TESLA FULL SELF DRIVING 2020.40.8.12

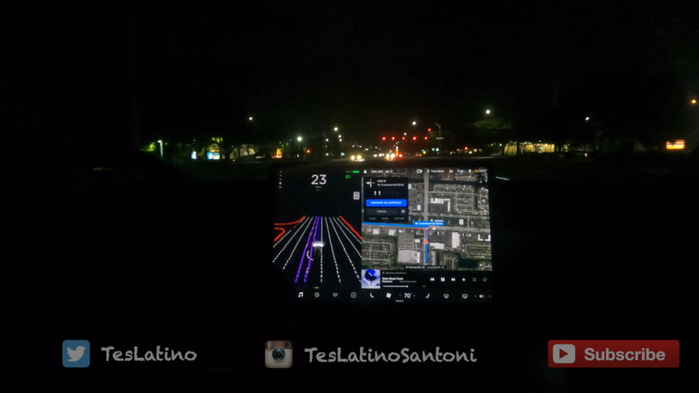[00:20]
okay we left the neighborhood we're gonna go to a location activate the navigation the light turned green wow it saw it from further away that's new maybe not maybe it's the same okay nice nice isolations nice smooth acceleration
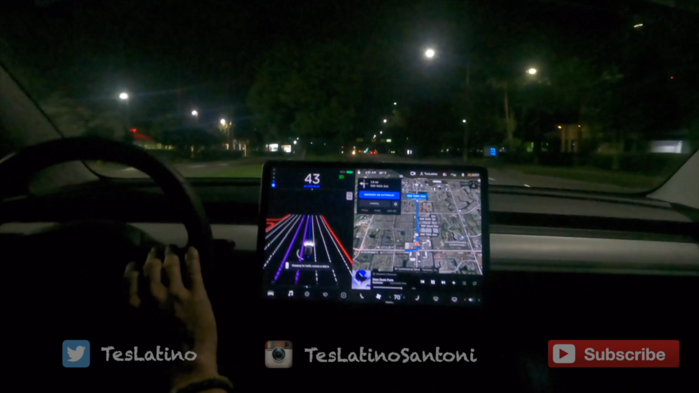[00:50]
okay there's some water here just got rained on by sprinklers
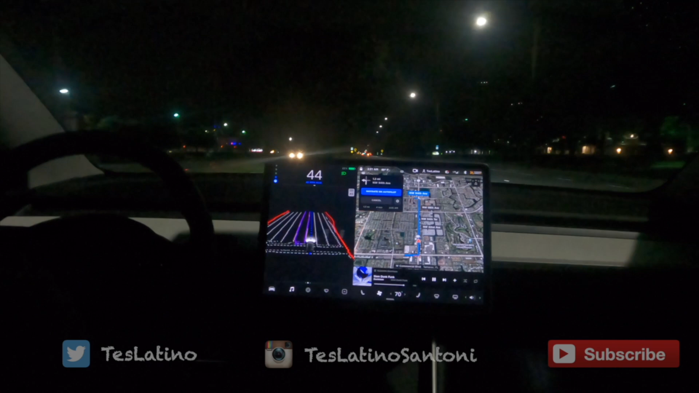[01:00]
wow this looks really sweet turn it around it sees the entire road my side on the other side it's really cool all right it's gonna be quick because it's 2 30 in the morning again and
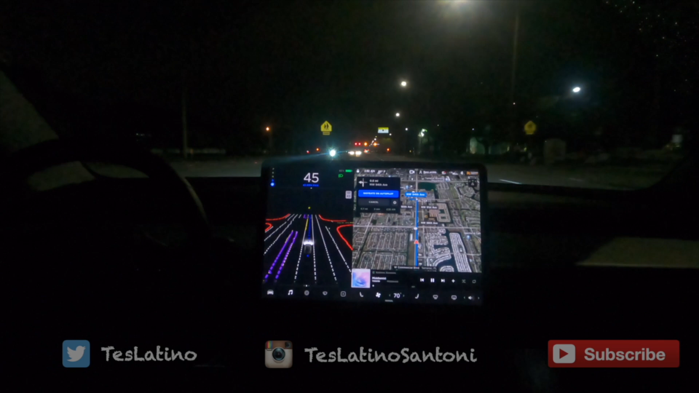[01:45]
i'm just gonna do this little test and go after we turn there's a traffic light coming the car can see the yellow light i saw them blinking and it's really far now
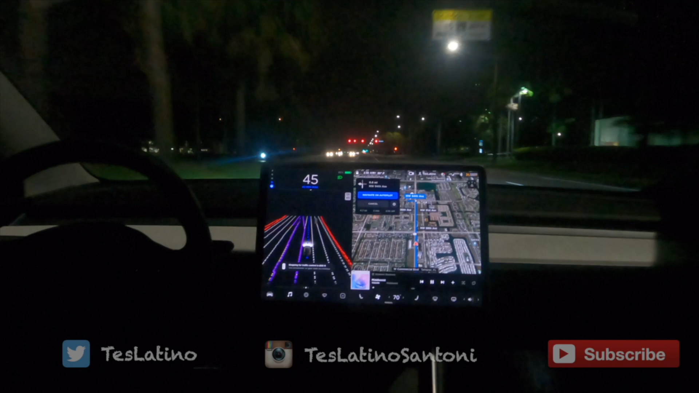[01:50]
it went away oh i see it it's very dim though so the car is slowing down and stopping on the red light
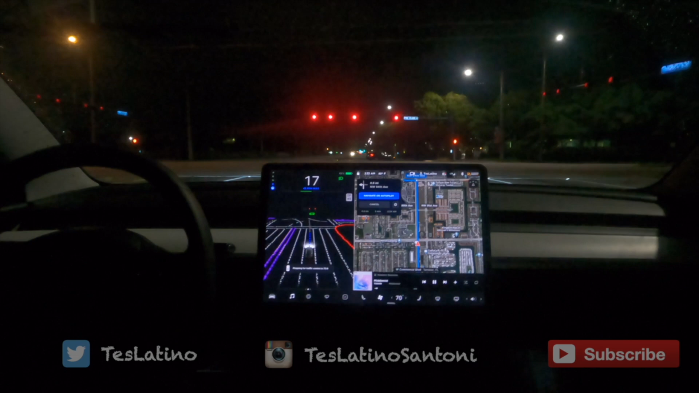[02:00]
oh nice the way it proceeded it turned green right when we were stopping and it just slowly accelerated so that's nice nice nice nice nice so far it looks nice it feels i want to say smoother slightly better so we're almost at the location where we're
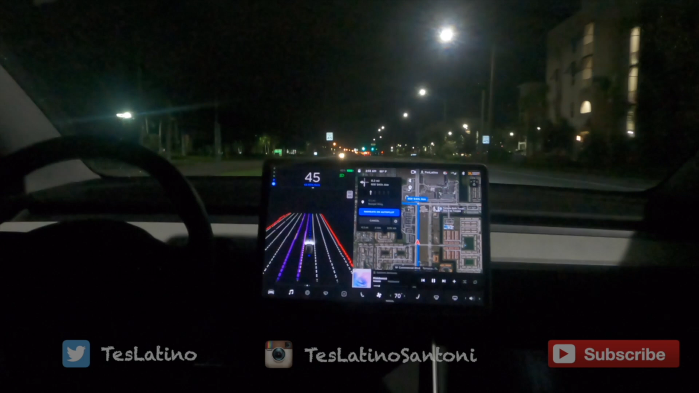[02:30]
going and i guess i'll turn it off after the left turn because after that there's not gonna be any more to do because the navigation just takes you to the area
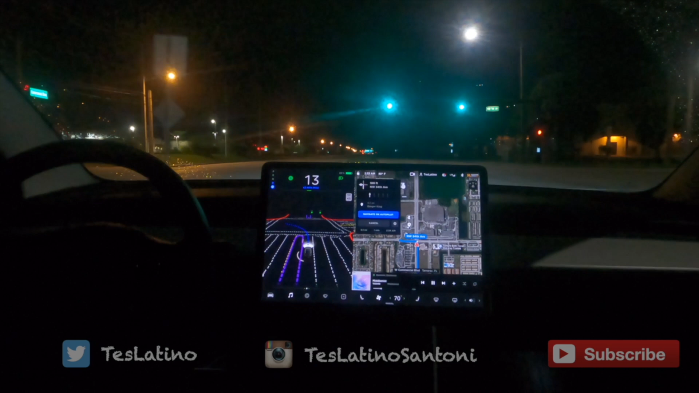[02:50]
and then the navigation will be over and it's doing it
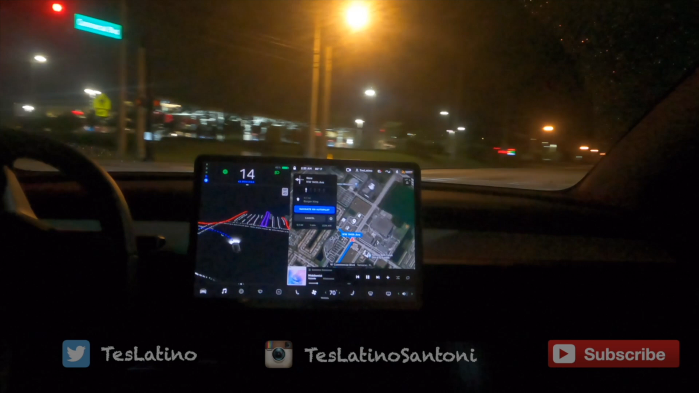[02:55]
really nice very nice that's it that's it love it thanks for watching guys talk to you later take care peace
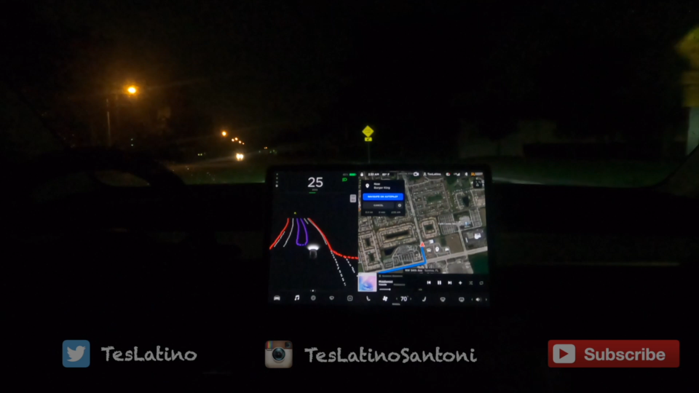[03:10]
now let's see how it does this intersection here that was a little bit weird before okay oh wow it lined up with the with the name perfectly better be wavy oh there was a tree on the on the road there's another one let's see if it avoids it
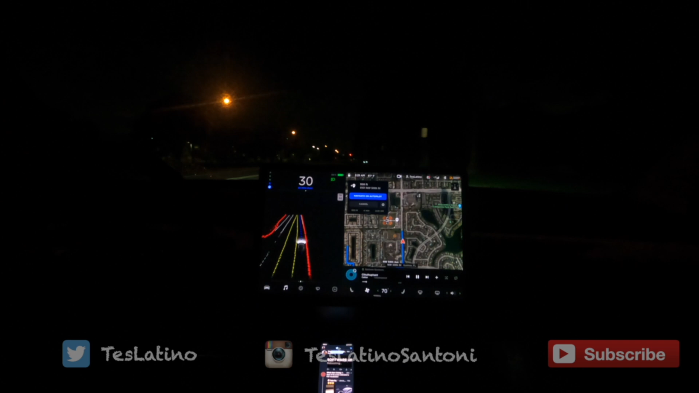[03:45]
yup holy crap it avoids obstacles big time all right guys so we just put a location on the navigation and it's going to be through traffic